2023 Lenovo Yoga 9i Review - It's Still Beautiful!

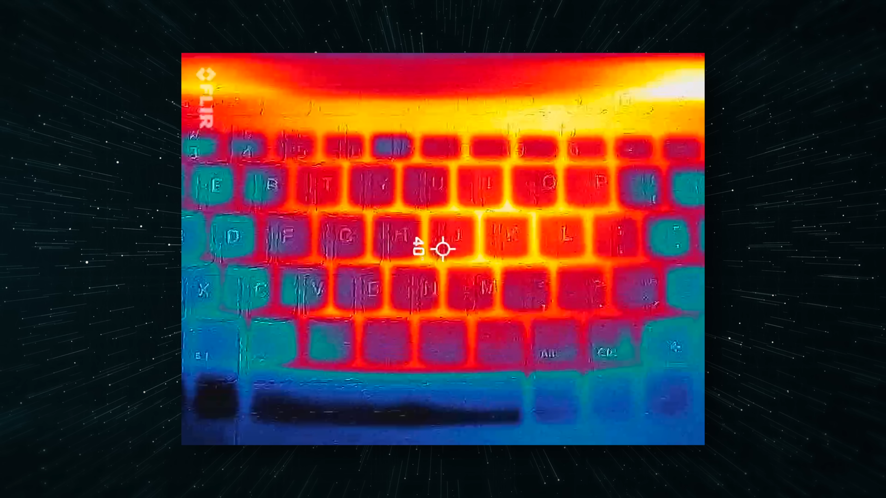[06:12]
no major complaints about heat the keyboard deck never really gets too hot
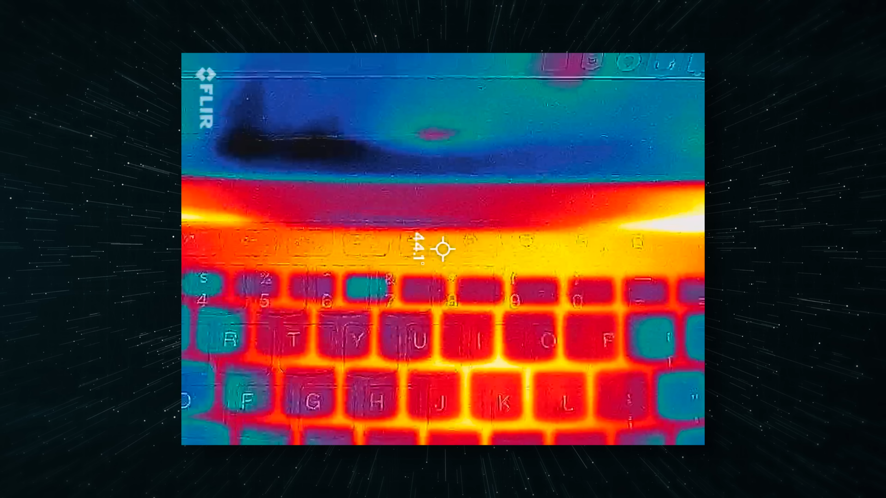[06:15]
it never feels too warm even when this thing is completely under load obviously the performance gets